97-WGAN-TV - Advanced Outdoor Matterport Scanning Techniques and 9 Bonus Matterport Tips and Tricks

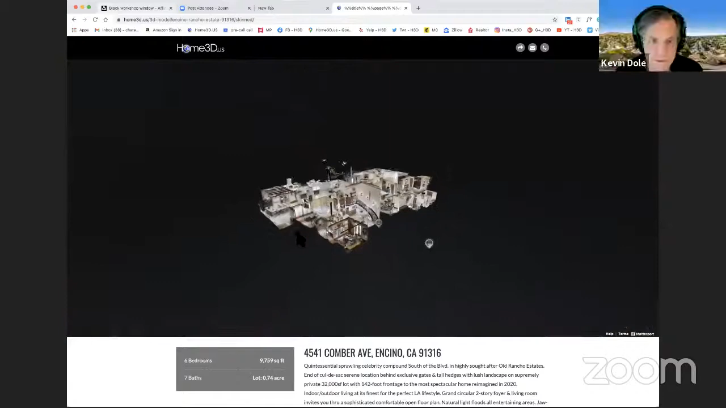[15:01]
And this is it. I just want to say here that, that it, for, for, for, for those who just like,
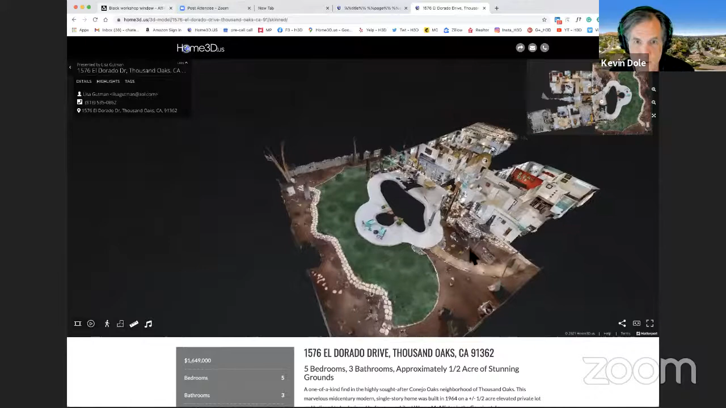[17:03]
And in Southern California, this sort of presentation communicates a heck of a lot more about a property than just seeing the house. You have no idea. Now, Matterport does allow for those, those sort of bubble exterior 360 views, but the,
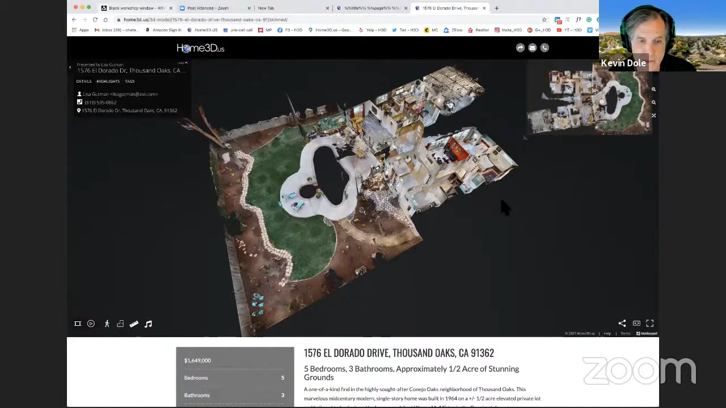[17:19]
those are meaningless unless you click on them and then it enables you to look around. If you click on one of those bubbles, uh, you basically get this and you can,
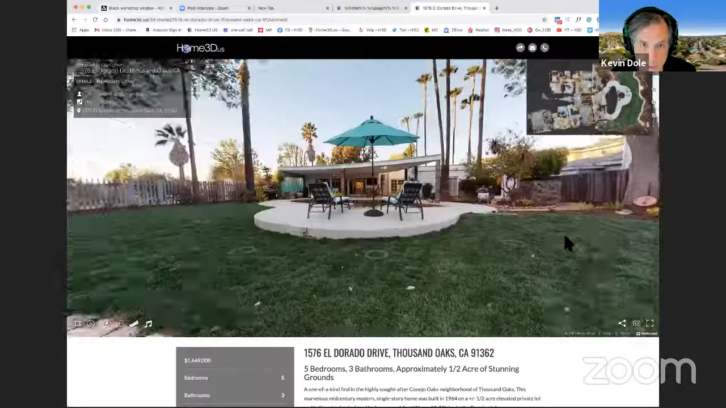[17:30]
and you can look around from the position and you'll see bubbles for other 360s floating around and little walkman images where you go into the house and so forth. But you get a heck of a lot more information when you,
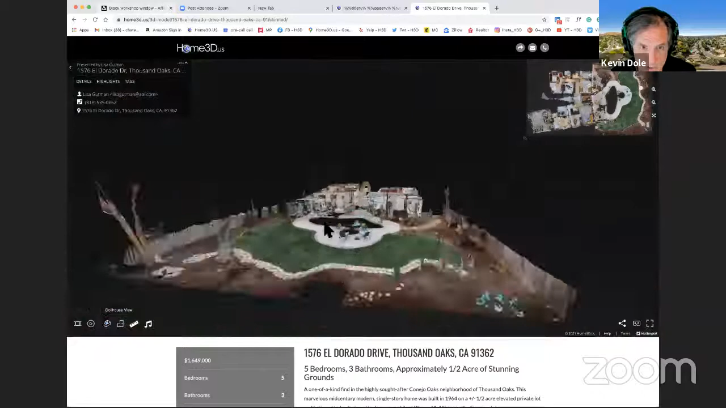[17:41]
when you've actually scanned the entire yard, uh, traditionally you can, you can't do this in direct sunlight caveat being that yes,
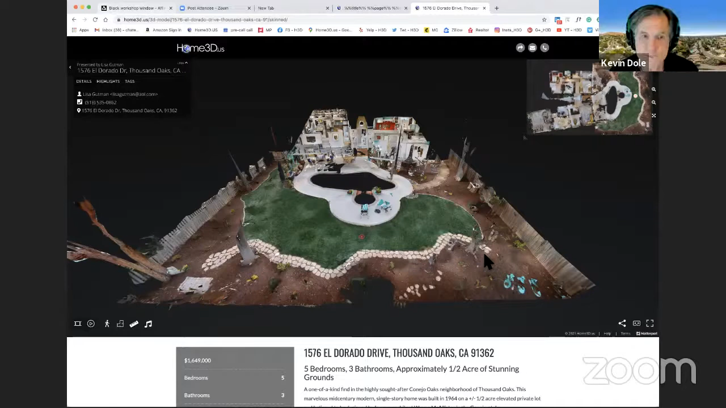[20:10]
If you have a very, very heavy overcast day, and I grew up in Chicago, those happened, uh, London certainly has, uh, quite a few, uh, then it, the clouds are thick enough to block the infrared, but it's gotta be heavy clouds. Yeah. So let, let's just assume if the camera can see the sun, whether there's clouds or not, you're not going to have success doing the, the, the scanning.
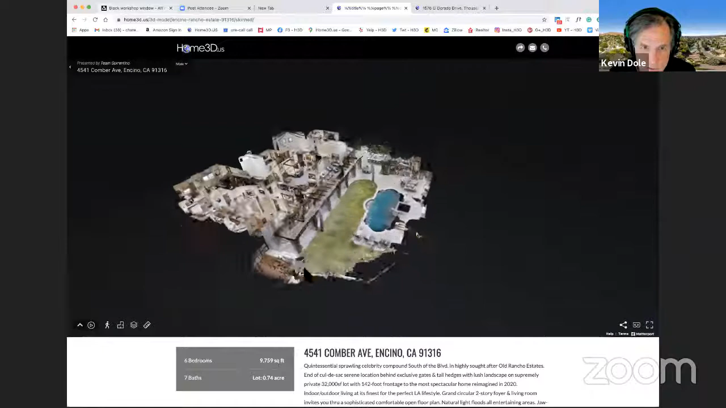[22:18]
And then we went back with the Z one camera and did, did scan positions approximately, I'll, I'll move my pointer here, here, here, here, here, here, along the edge of the pool and fairly close to the edge.
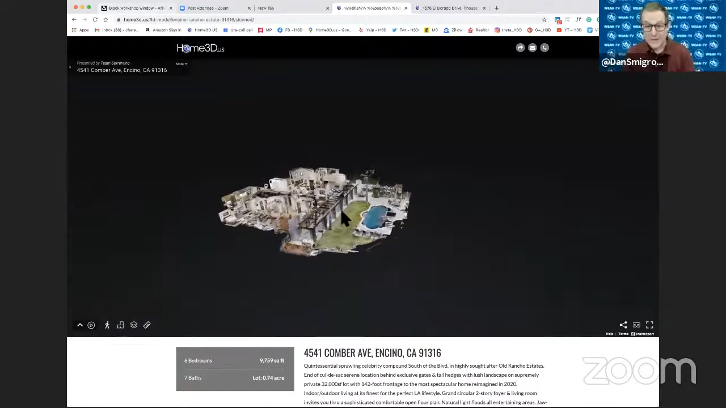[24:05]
Yeah, the only, there's only, in this, in this whole model, there's only about five or six,
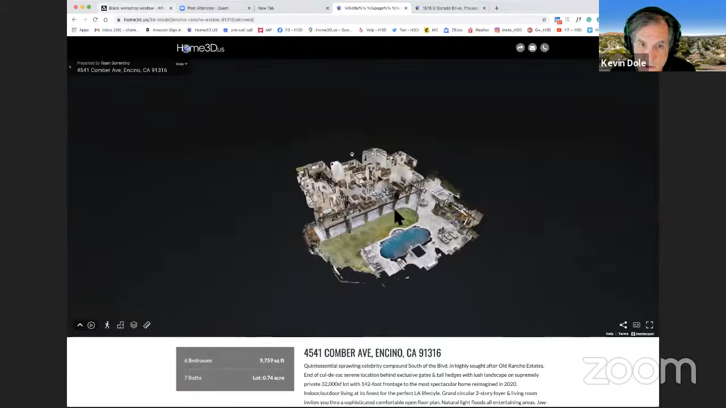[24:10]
or a Z1, uh, Z1 scans. Kevin, are you able to turn your phone off there? Uh, uh, I'm not sure. Hang on a second.
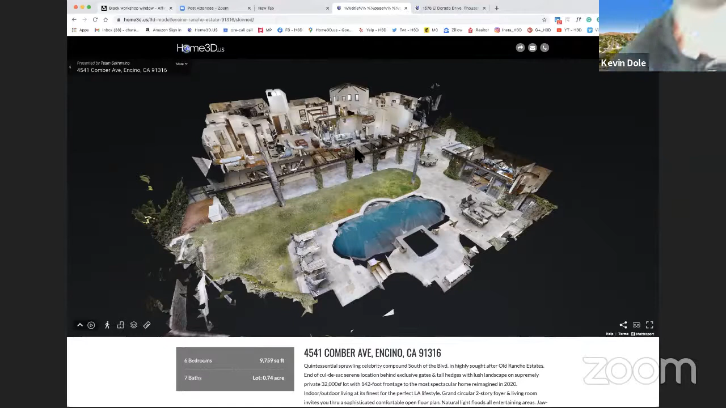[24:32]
I'm sorry. It's out of my, it's, it's out of my reach. Okay. All right. So the, the, the magic with the Ricoh Theta Z1 is that you can either. I'm back. You can either hide the scans, or you can leave the scans in. So the, even if you hide a scan in a walkthrough experience, it's still used to build the dollhouse.
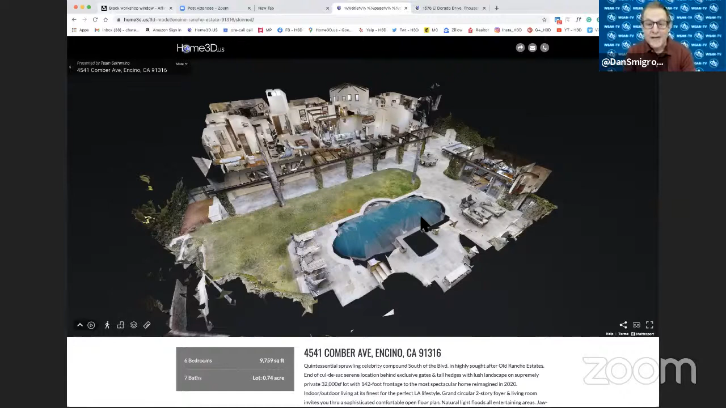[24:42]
All right. The blue is still there. That's the magic. Now, I know you use a Ricoh Theta Z1, but I, I want to say any 360 camera that is supported by Matterport.
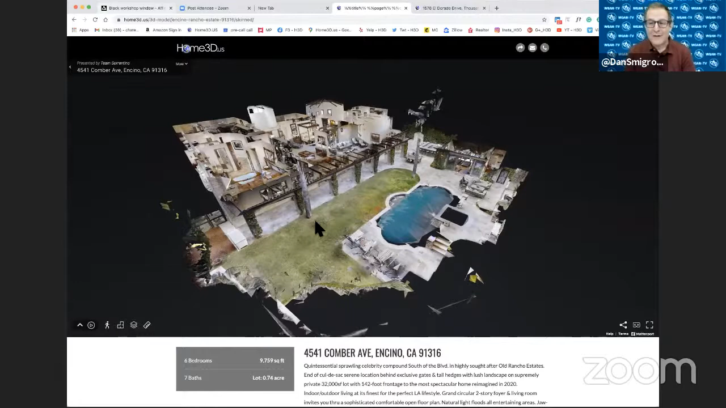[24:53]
Yes. Can, can achieve this result. So if you're using a Insta360 ONE X2, or an Insta360 ONE X, or a Ricoh Theta V, uh, any, uh, or, or now even a Insta360 ONE R, any 360 camera that is supported by Matterport, uh, and, uh, can achieve this effect of having the water blue in the dollhouse view. Yes, exactly.